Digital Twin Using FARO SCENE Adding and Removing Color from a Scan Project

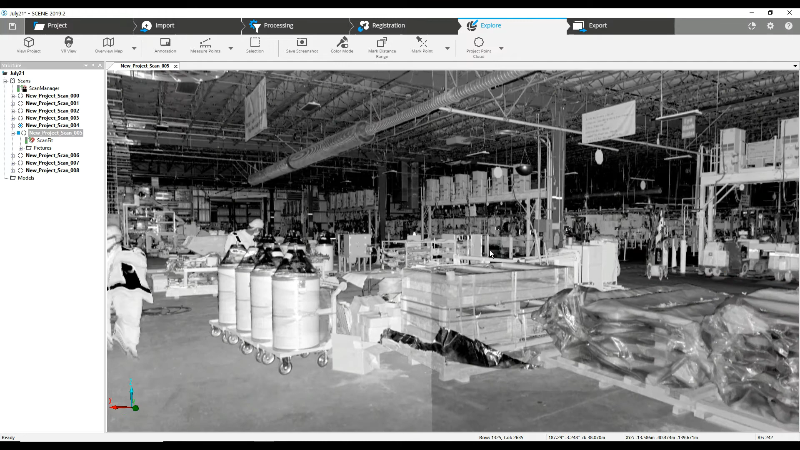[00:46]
You're going to have maybe levels of low light.
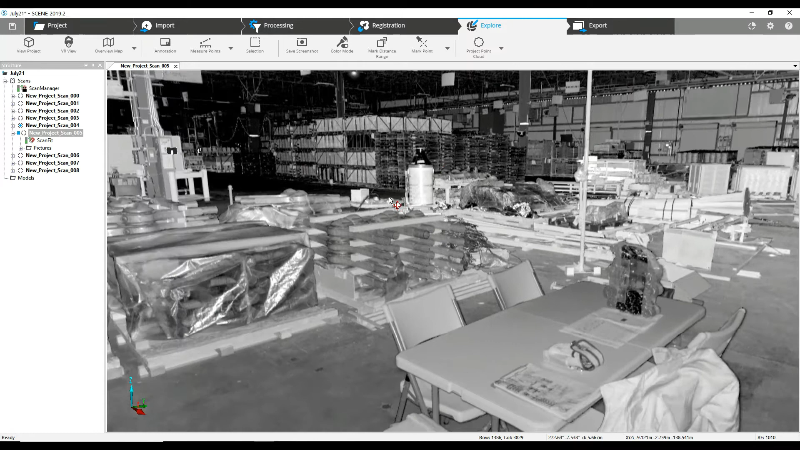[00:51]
You're going to have areas that are dark
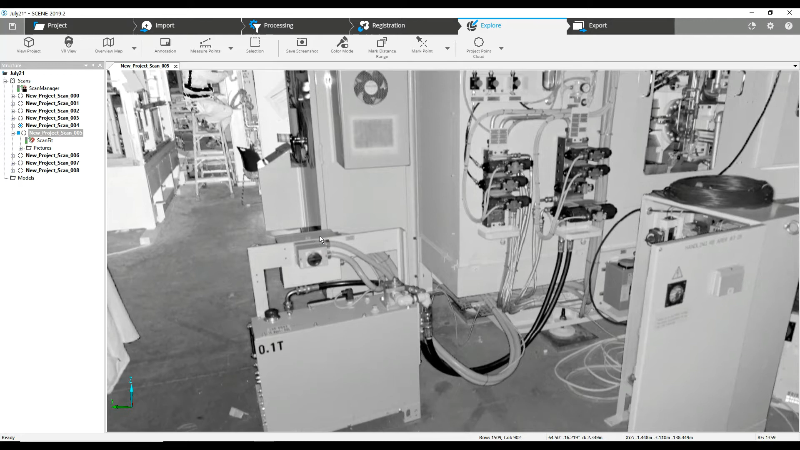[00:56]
underneath something where you may have to do a measurement.
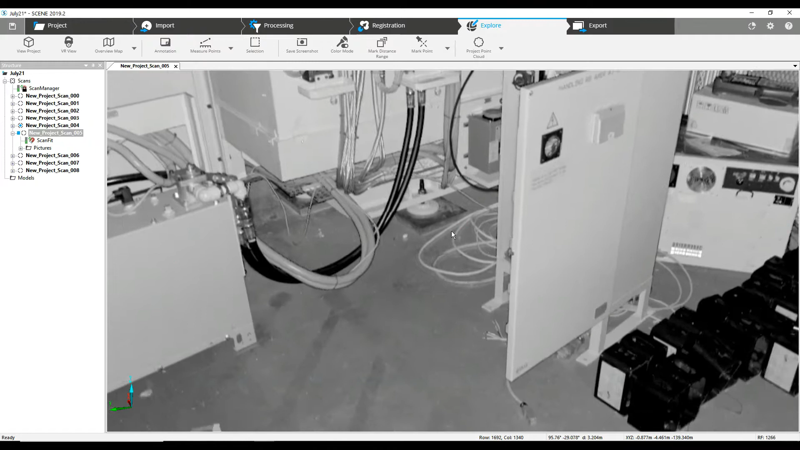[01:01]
These are areas that if you were to add your photographs, your color, something like down here you probably would see very little of it. All the data is there but because the photograph didn't have enough light from the artificial lighting in the building.
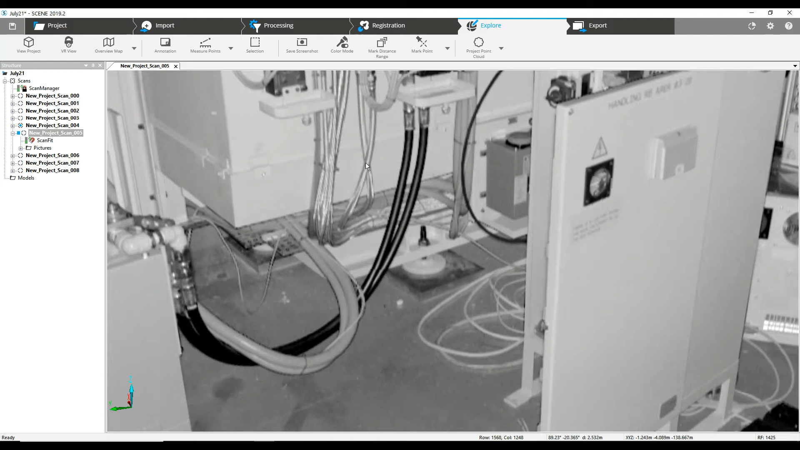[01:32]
You might not even have an opportunity to measure something like this mounting bracket down here on the bottom. So if you have followed this advice, you have registered your product. You have done whatever measurements you need to do without adding the color. And you're wondering how do I now add color to my project. That's what we're going to show you how to do right now.
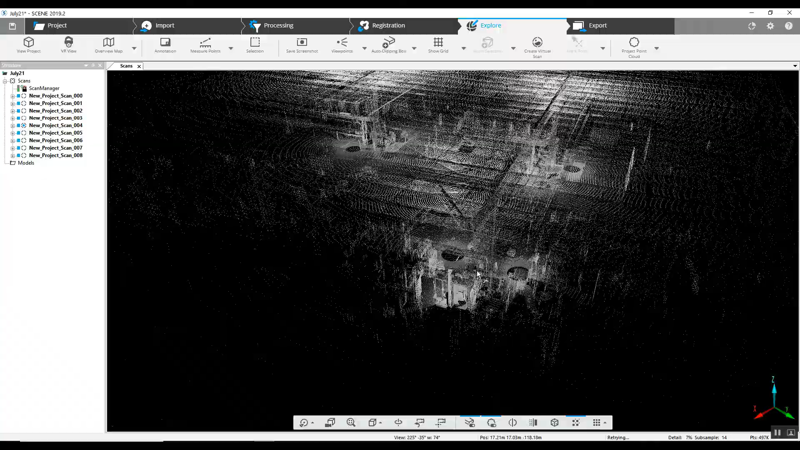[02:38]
We can see the data all looks correct.
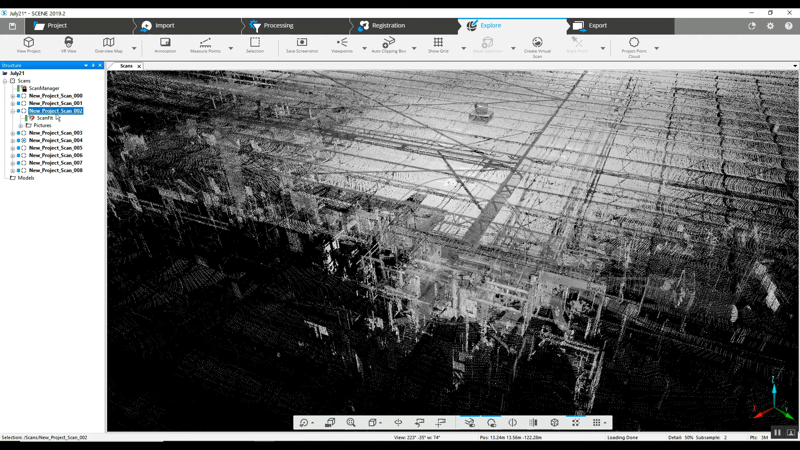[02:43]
We can pop into a particular scan, look around again. Now we're going to colorize the entire project at one time.
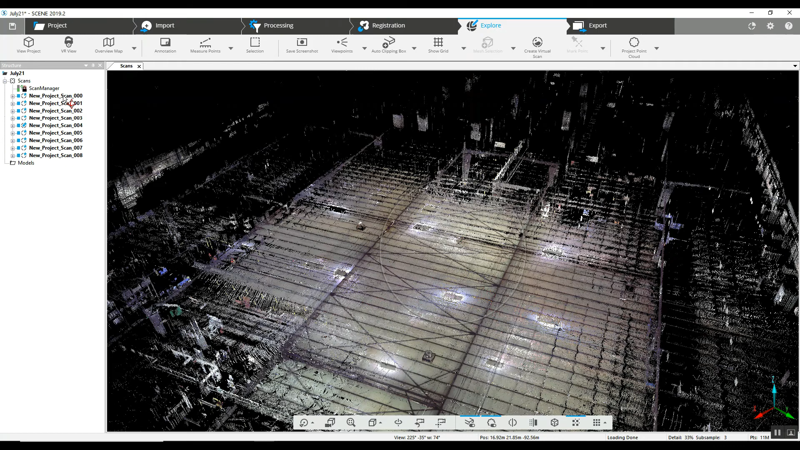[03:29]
And upon looking at an individual scan, you can see that everything has been colorized.
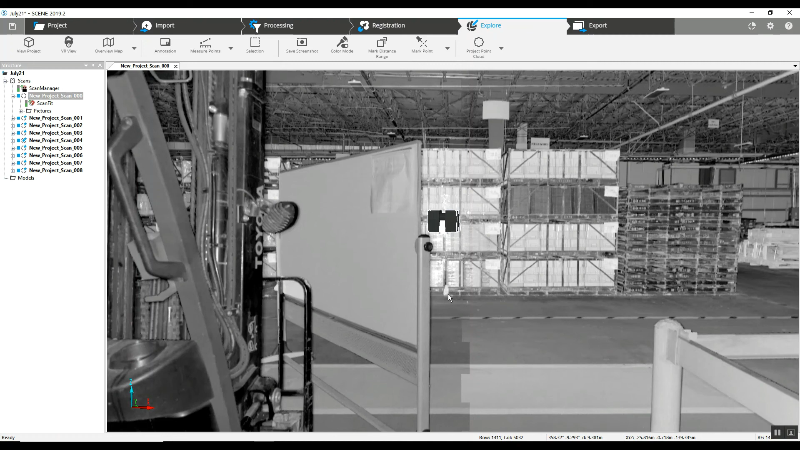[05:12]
It's very easy to go in, add color or remove color. But again, removing color, you must do it one scan at a time. I hope this helps alleviate any issues you might be having with a project.